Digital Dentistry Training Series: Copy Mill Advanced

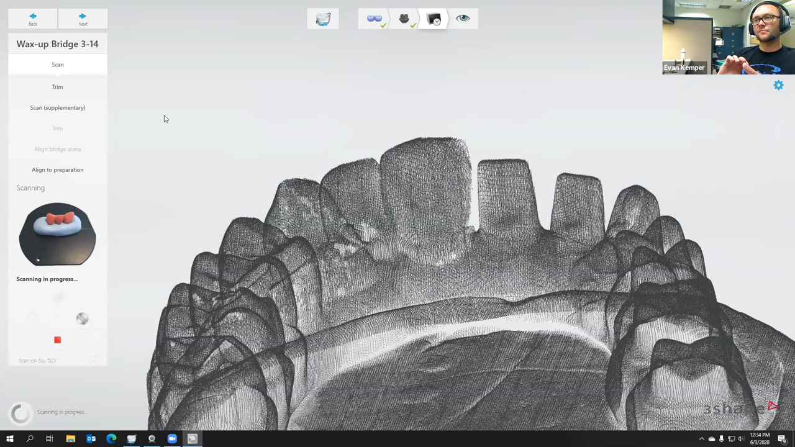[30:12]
figure out how it needs to position the model to be able to see into that spot.
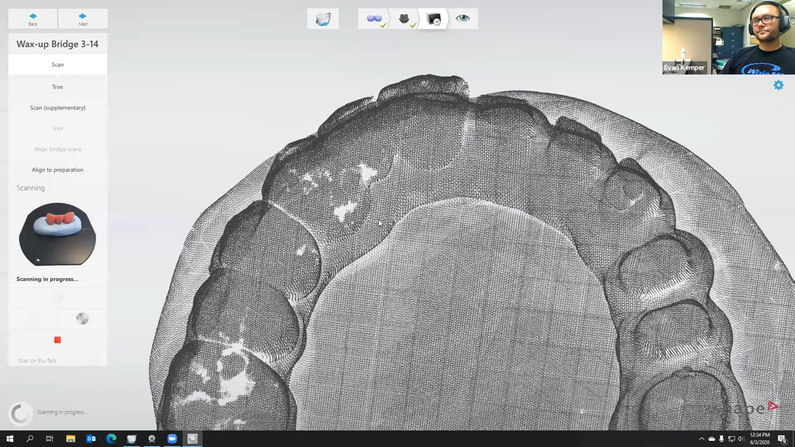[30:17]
So you can see it adding the data in green.
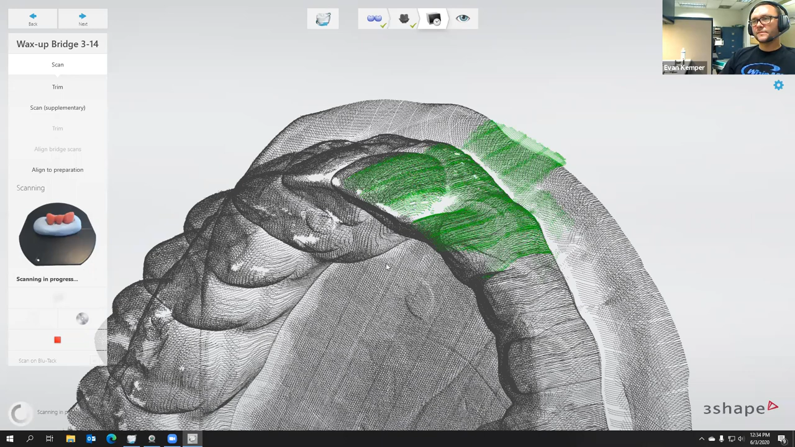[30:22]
And I believe that's going to do it for us. Doesn't look like it's bridging that in anymore.
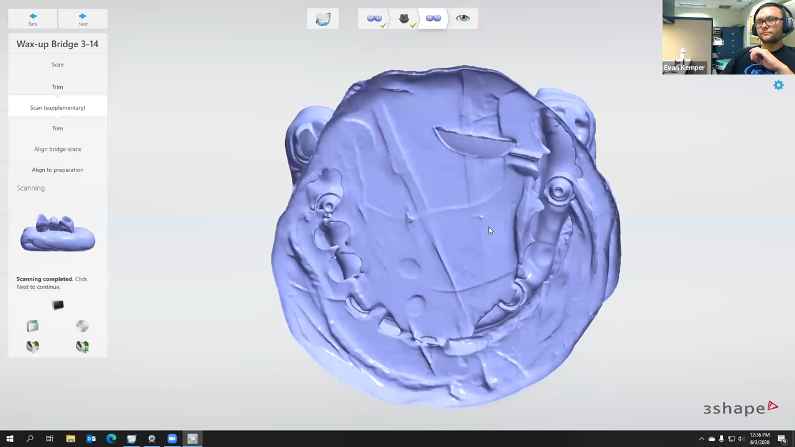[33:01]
Okay. That bottom scan looks good.